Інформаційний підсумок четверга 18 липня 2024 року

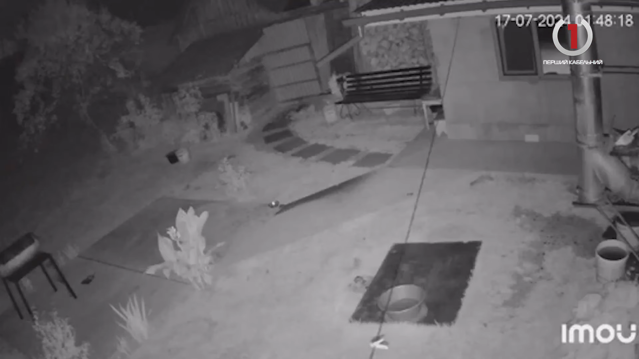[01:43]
У селі на Закарпатті камери зафіксували хижака, який зайшов у двір і загриз собаку. Сталося це в селі Порошково на Ужгородчині. Він зайшов прямо на подвір'я до людей і викрав собаку. У Порошкові цей випадок став першим. Досі вовка в селі ніхто не бачив. Однак ще півроку тому аналогічні ситуації були в сусідніх населених пунктах – Зарічеві, Сімері, Сімерках та Буковці.